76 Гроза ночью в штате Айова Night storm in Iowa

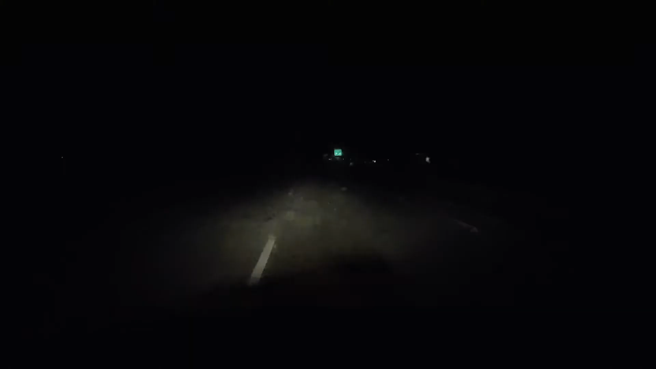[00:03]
это на лампе давай сейчас нахожусь в южно-какосе, еду в сторону Сихолса и смотрите какая у нас погода просто линии с молнией я еду в 60 минут в час все-таки на максимуме